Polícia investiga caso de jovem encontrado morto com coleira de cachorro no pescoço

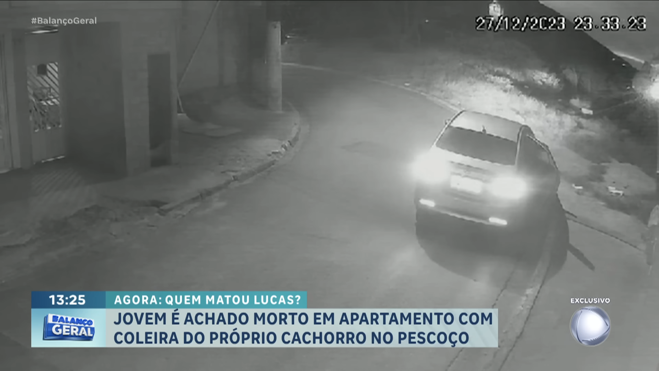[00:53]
11h33 da noite, o carro chega, para. E um rapaz desconhecido da família desce. Mas conhece Lucas, porque Lucas vem recepcioná-lo na portaria. Desceu, olha só. Está esperando o Lucas. Olha o Lucas, se aproxima. O Lucas conversa com o motorista. Eu não sei se ele faz o pagamento ou só agradece. Mas demora um pouquinho ali, olha.
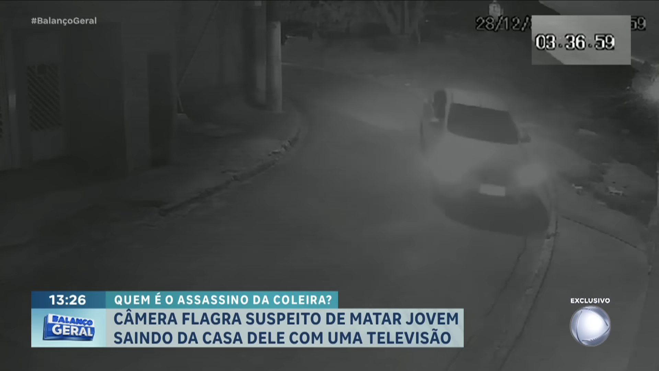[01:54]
Olha o momento em que chega o segundo carro. 3h37 da manhã. O rapaz sai. O porta-malas abre. Mas ele não usa o porta-malas.
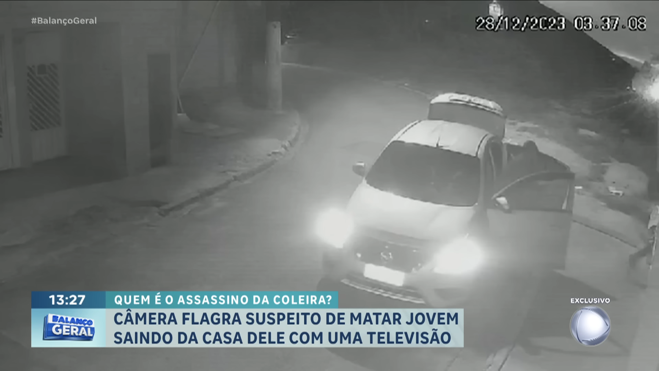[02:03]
Ele usa a porta de trás aberta para colocar a televisão. Ou seja, é o homem que está levando os objetos. Para a polícia, nessa altura do campeonato, Lucas já está morto. Quem é este homem? Zona Leste de São Paulo. O homem sai com os objetos de valor da casa de Lucas. E Lucas é encontrado morto com uma coleira de cachorro amarrada no pescoço.